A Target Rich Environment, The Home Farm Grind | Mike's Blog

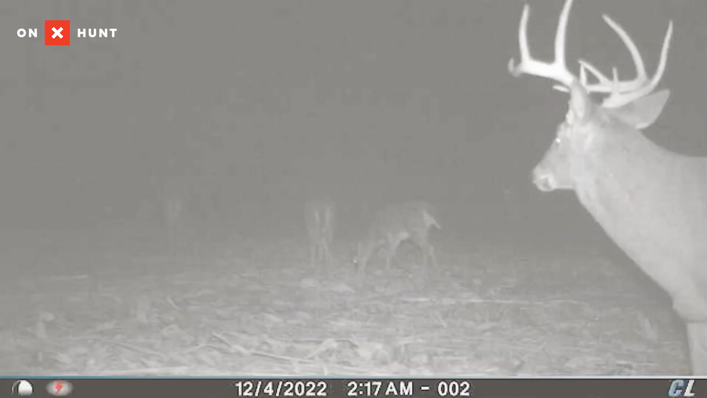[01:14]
Primary target's Big Mac. The second most likely deer that we're going to encounter down here is the buck we call Anna's buck. And we call it that because Anna found his sheds 2 years ago. And we had encounters with him right here last year. He's not been as active on the farm this year, but every time we do get pictures of him, it's down in this food plot.